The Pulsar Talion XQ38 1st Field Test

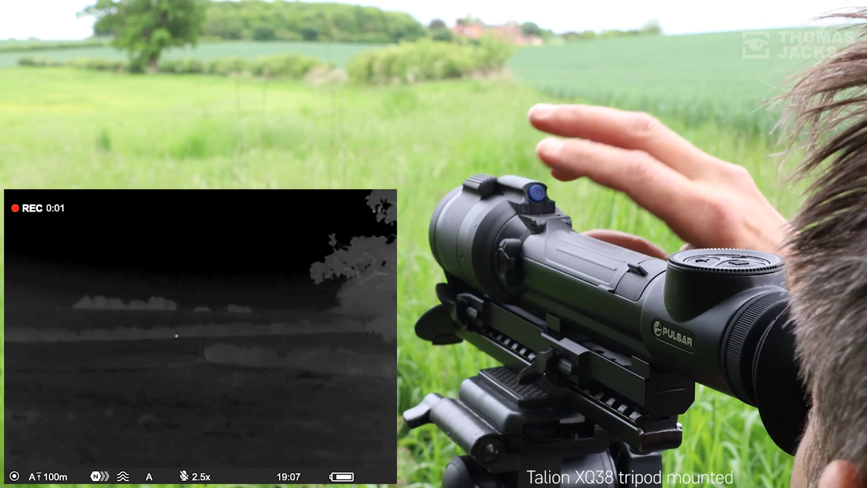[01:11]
see the thermal action and on-screen menu features I record with Italian. Day or night what you see from a thermal point of view is not really that different.
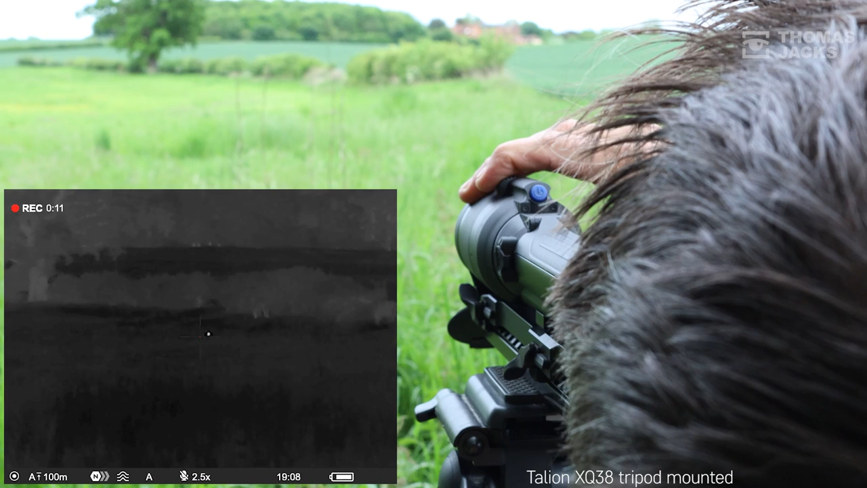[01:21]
Okay having checked with a laser rangefinder I can tell you that that rabbit is at 118 meters. It's easy to digitally zoom with a short button press or if you just want the area around the vertical to zoom a long press on the same button on the left opens your picture-in-picture window.
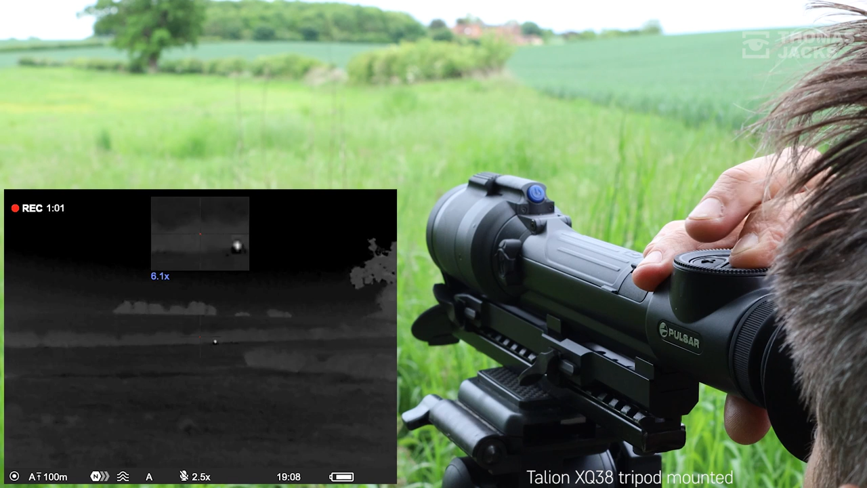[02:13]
You can also optimize the sensitivity of the sensor and it's really worth periodically refining all of these quick menu adjustments to get the best picture. For the main menu it's a long press on that menu button. There's almost two pages of options but we'll stick with some of the main ones.
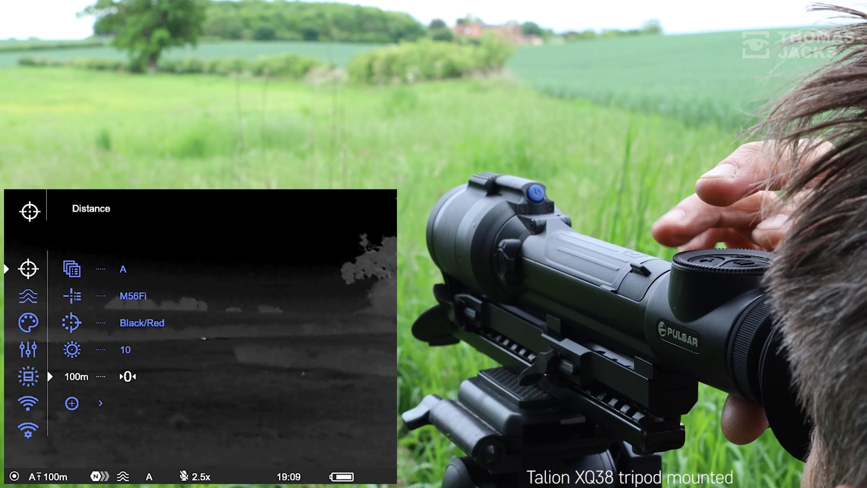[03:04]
I won't go through it all here but because you can freeze frame the shot it's child's play to reposition your x and y coordinates for windage and elevation.
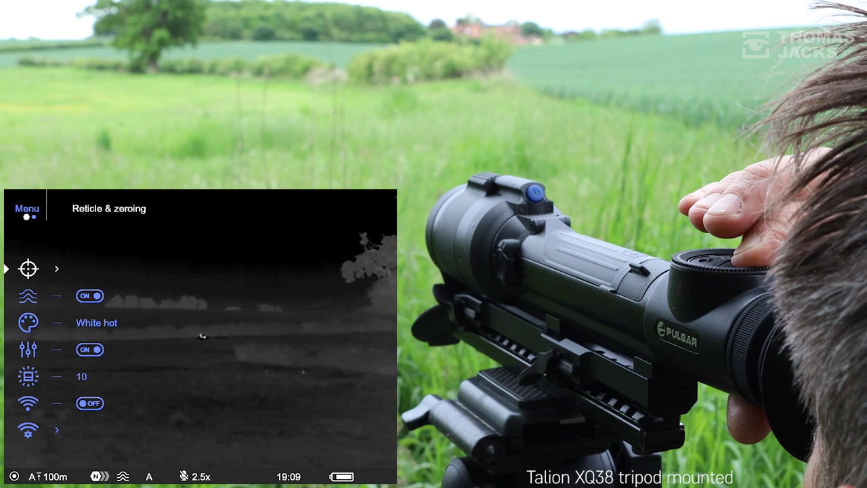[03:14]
Now let's come out of the main menu with a long button press so I can show you one of the Italian's most intuitive features. The shark fin throw lever for precision focusing. In its upright position it's focused at about 70 meters and from there it's quick and easy to focus on our munt jack at 353 meters
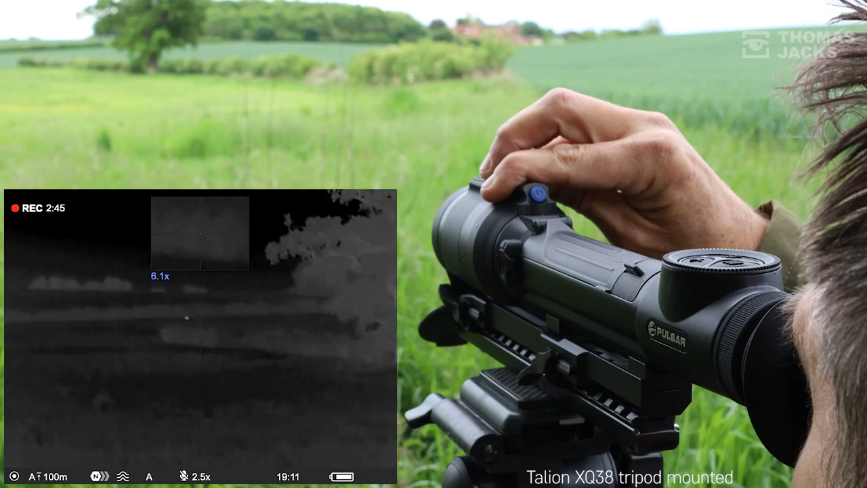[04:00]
and its smooth action coupled with a 70 meter aligned reference point means you get more opportunities to take a quicker shot. So if you like the sound of a thermal rifle scope with silent and so easy to use precision controls
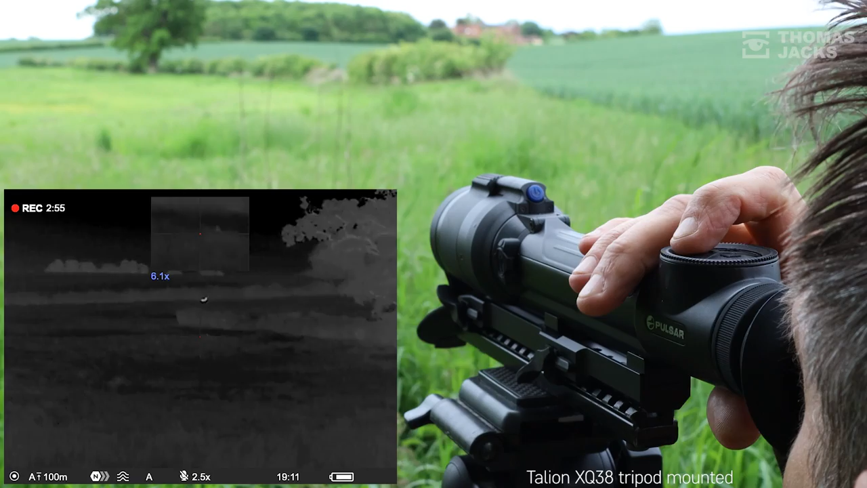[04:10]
that allows you to record everything you see